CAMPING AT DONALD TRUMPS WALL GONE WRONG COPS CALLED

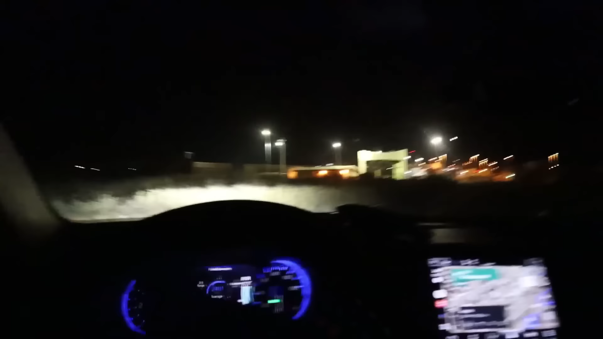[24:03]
Dude, this is literally Mexico. It's really stupid. It's like very shady.
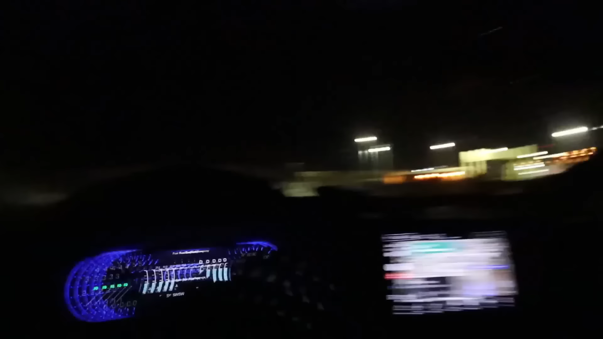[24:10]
Sorry, wrong way. Well, there's a guy with a gun standing outside. Like, actually.
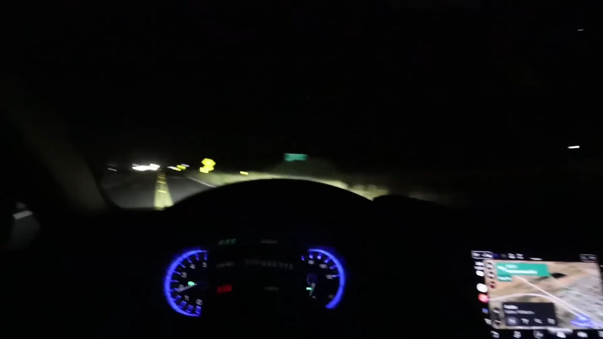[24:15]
Well, yeah. All right, let's get out of here. We look so shady right now. Holy crap.